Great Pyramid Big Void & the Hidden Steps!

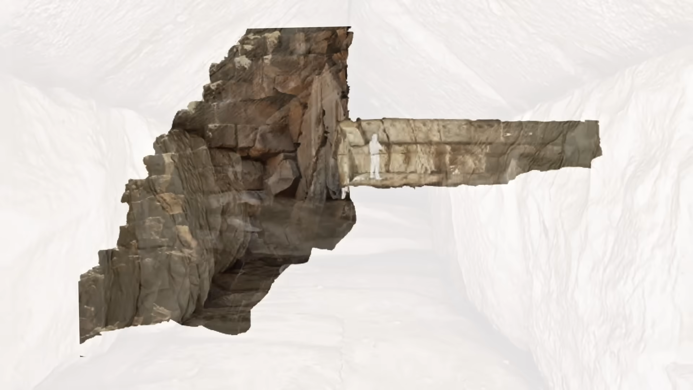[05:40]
but I think it is in fact exactly the way it's meant to look, because due to the fact it was very much hidden behind the pyramid chevrons, I don't think anyone was ever meant to go inside, except for those building the pyramid.
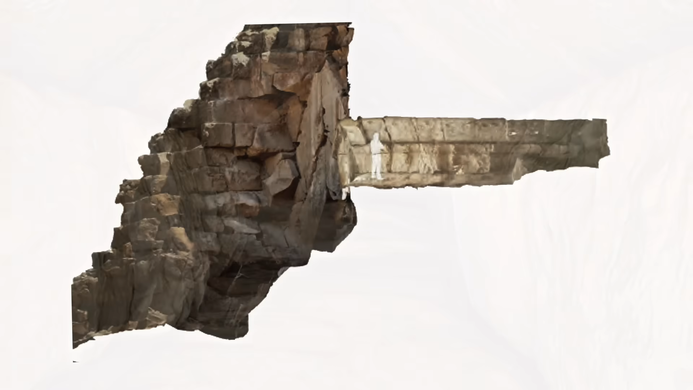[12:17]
The north face corridor is a crude and rough construction, and that's because it was never meant to be seen by the public.